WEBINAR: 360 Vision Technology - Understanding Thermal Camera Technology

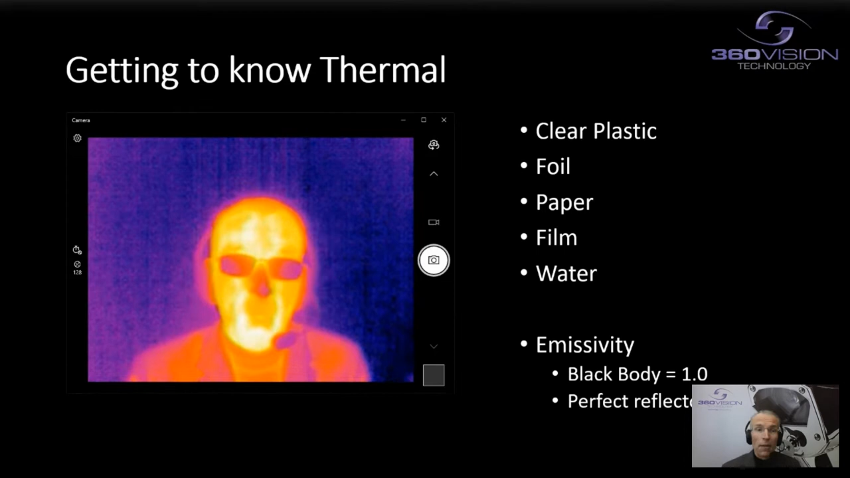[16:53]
But let's just get a little bit more technical, really, in terms of describing the capability in terms of thermal, with some sort of basic principles on wavelength.
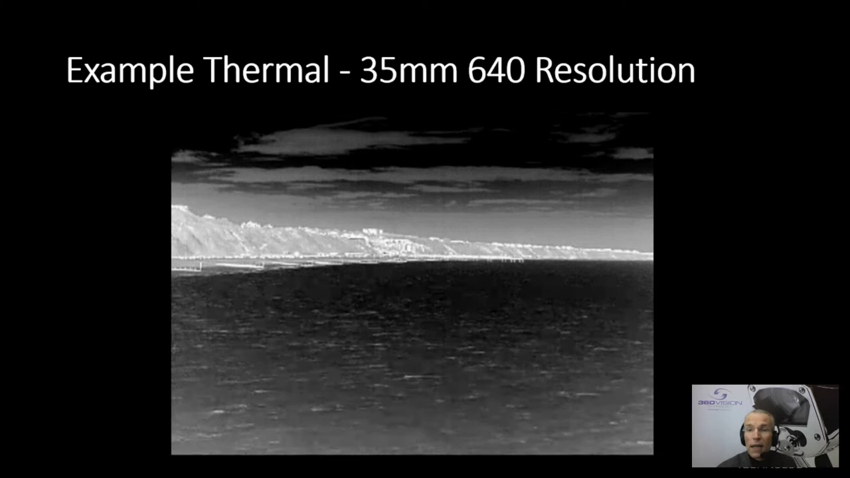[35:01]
So here we have some thermal imaging footage. And what we're seeing here is essentially a thermal camera. This is actually 35 millimetre on a 640 resolution FLIR device.
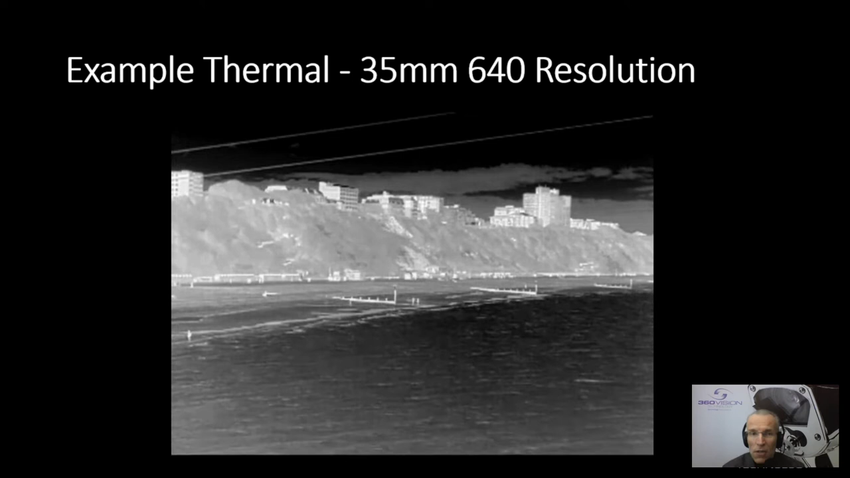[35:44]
And as you get used to sort of looking at this style of video, you can start to pick out quite a few people that are moving around on the on the beachfront, and on the walkways, etc. Now this pans to the left. And so the scene actually slowly gets closer and closer and closer to the camera. So we'll be able to actually start to pick out more information about individuals. And you should be able to see now on sort of the left of the screen, where we're about sort of 400 metres away, some people there which are just paddling in the water on the on the front here. So you can see the waves actually coming in, partly of course, you're looking at the temperature of the actual water, some reflection, and then we can see the various buildings on top of the the bank,
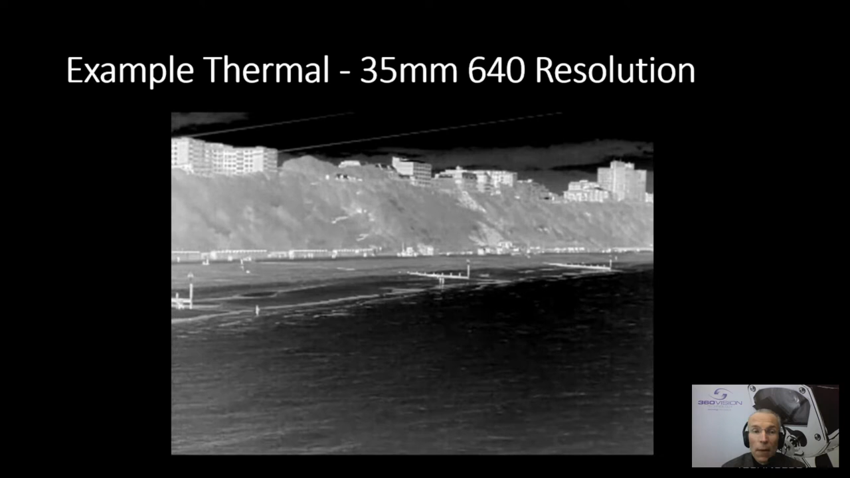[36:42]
So you can see on this piece of video, someone's actually paddling in the water in the in the front there, they can easily be picked out without any trouble whatsoever, in terms of what they might actually be might be up to. So if I just move that on a little bit here, this video, we can see if we get all the way further to the left, there we get it there.
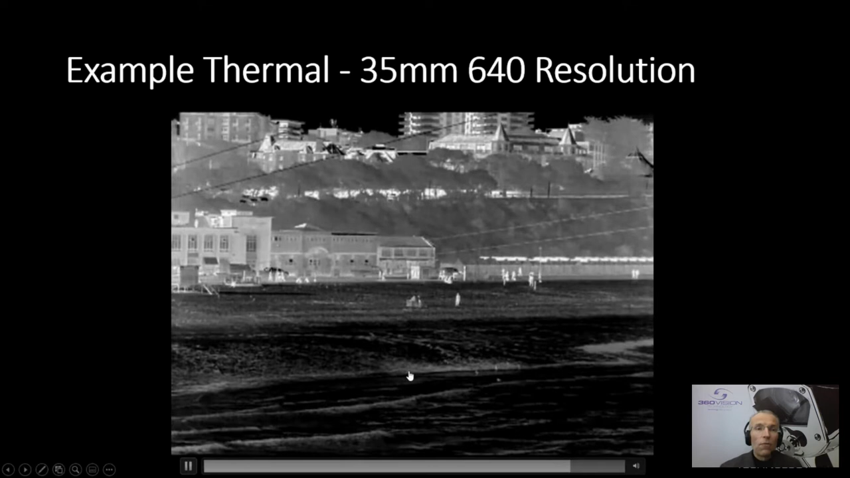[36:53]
Now we're about 250 metres here at this particular point. And we can see some individuals playing games on the waterfront. So it gives you an idea of a sort of clarity that's being delivered by the thermal camera.
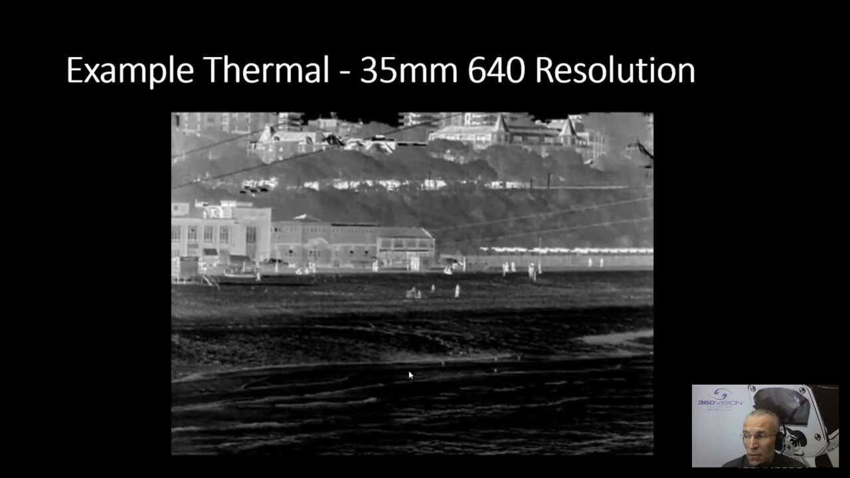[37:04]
However, it isn't actually giving you any sort of evidential footage in terms of identifying any particular person or vehicle, etc.
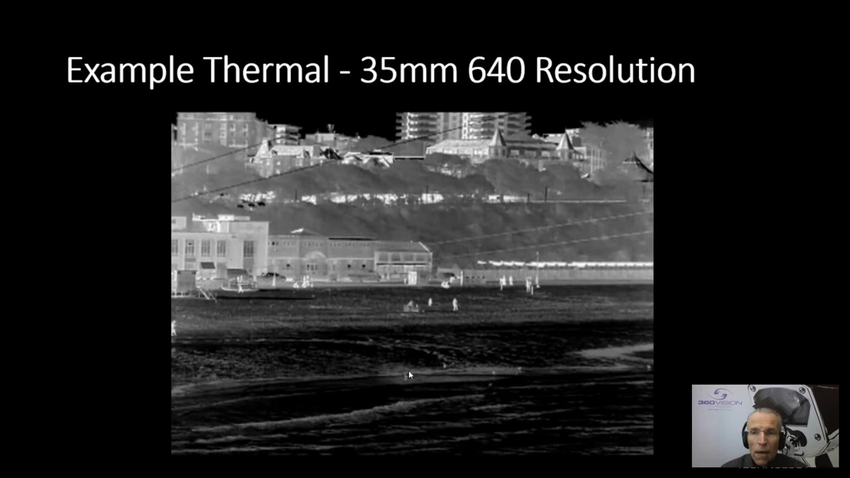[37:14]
that may be within the scene, but still very useful from that point of point of view.
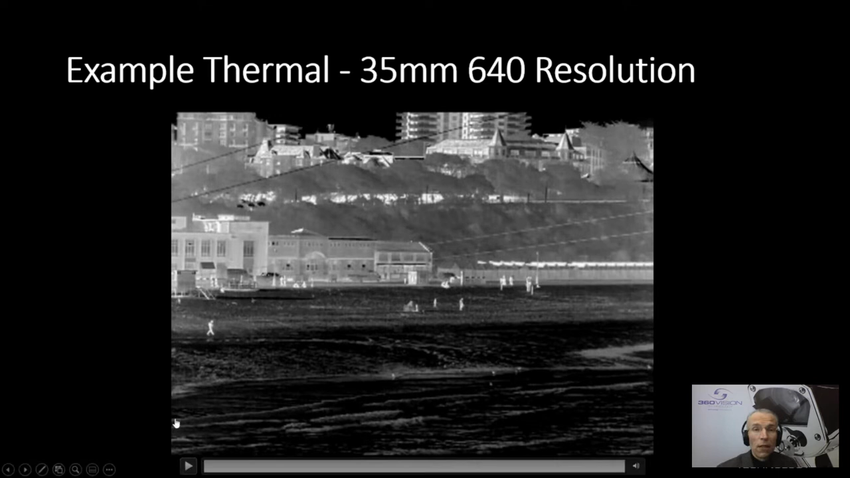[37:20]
So let's take a look at some specifics within this example.
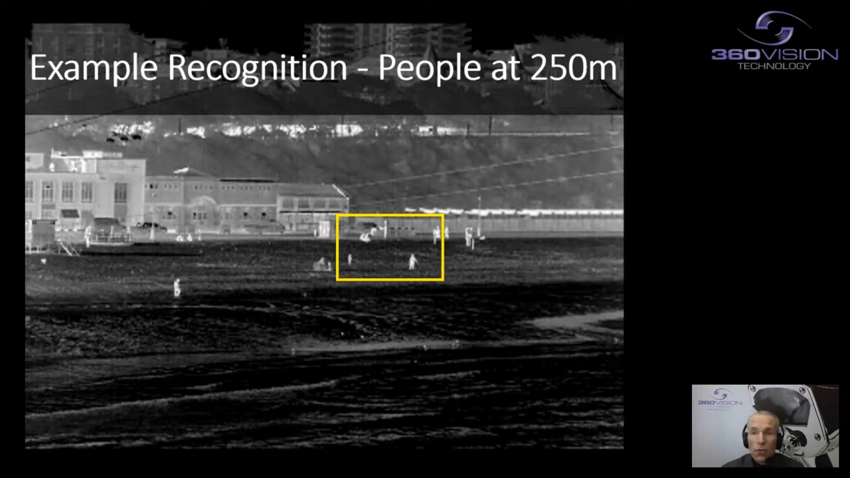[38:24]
And if we sort of highlight this area, that's 250 metres, there are two individuals in the scene, which is make it a little bit bigger on screen. And those two individuals, I'm covering one of them up.
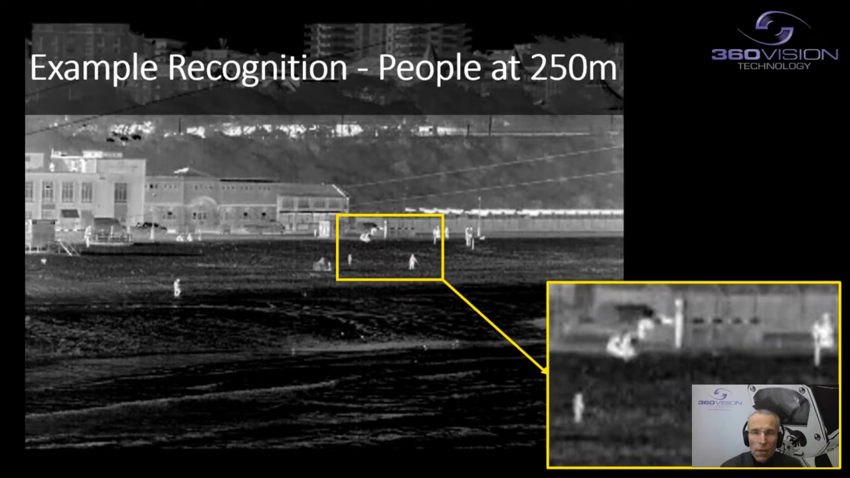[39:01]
Also on this image, just to the to the to the left, you can see an individual walking forward as well, happens to be looking at their phone as they're walking forward. So again, enough information to see what they're potentially upstairs. That classification would certainly give you an idea of whether they had any particular intent, perhaps. So there's some examples from the point of view of thermal camera just picking out targets, but we need to look at the specifics of security application.
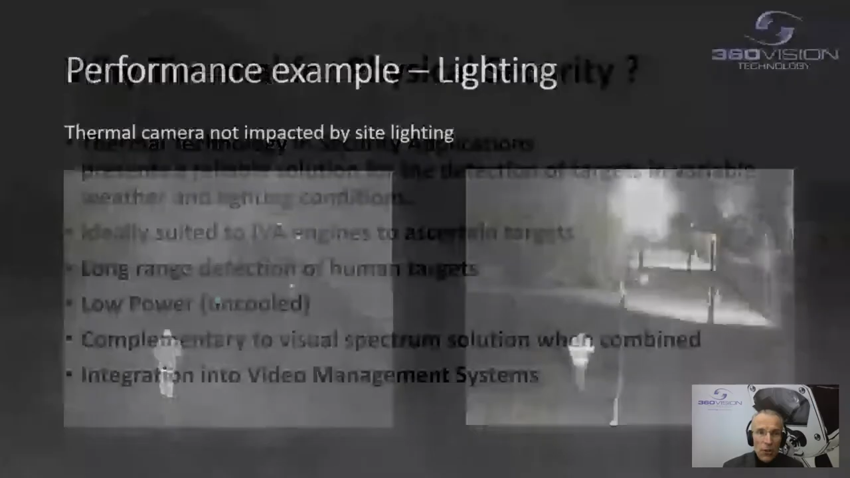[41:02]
Here we have some some advantages presented to you here. For example, a couple of freeze images from a typical perimeter security application. What we can see on the right hand image is the monochrome image from a camera, which is supported by IR illumination. And you can't help but notice in the distance, there seemed to be a very bright light shining back at the camera. So the visual camera is actually picking up the thermal lighting from this particular site and,
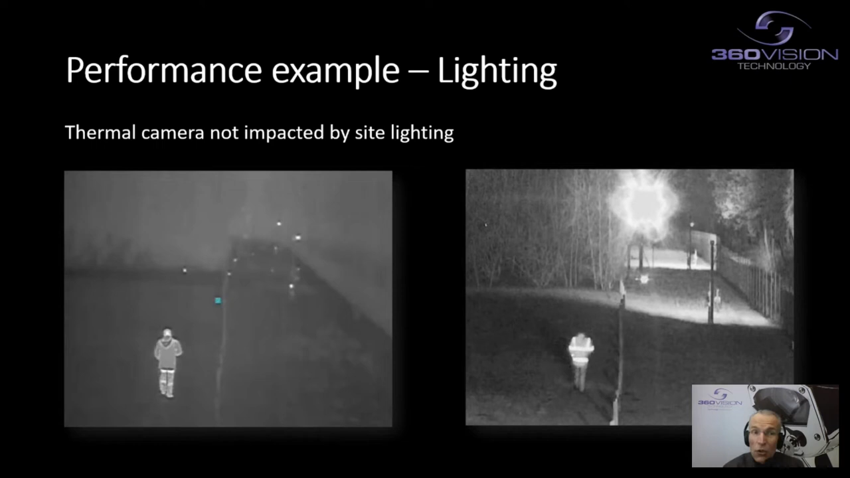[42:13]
You will also notice a few other little lights on that left hand side image, which is the local wildlife, which happens not to be showing up on the right hand side. But the main thing to take away from here, of course, is that lighting. You don't need the lighting with the thermal setup and the lighting is not interfering with the thermal camera that is in place for the visual camera. Another strong advantage from the thermal point of view is the ability to see through mist and smoke, etc.